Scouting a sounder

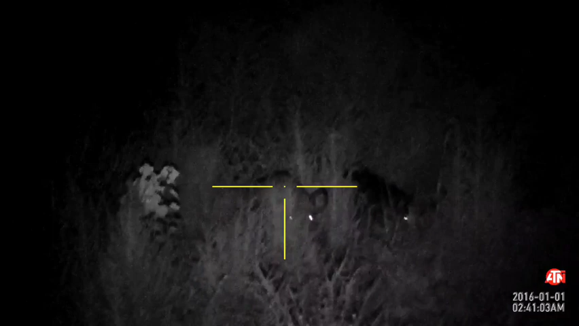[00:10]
He's really comin' at him. Is he running? If he starts taking help toward me, I'm taking a damn shot.
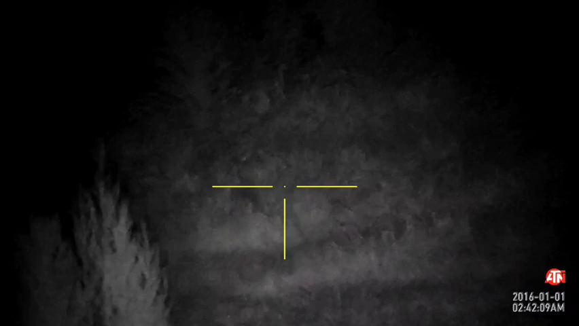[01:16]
They got me in a semi-circle right now, and I really don't want to shoot.
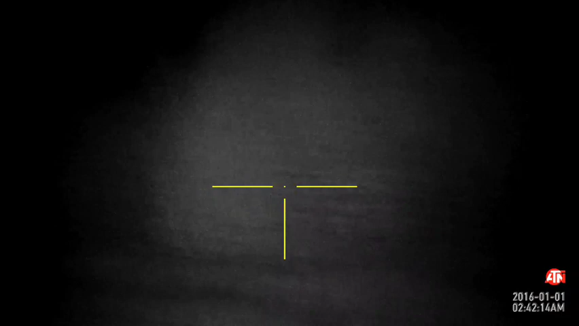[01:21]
Because I'm surrounded by this brush, and I don't know if I shoot where they're gonna go. I don't know. I don't know. I don't know. There's more this brush. I don't know.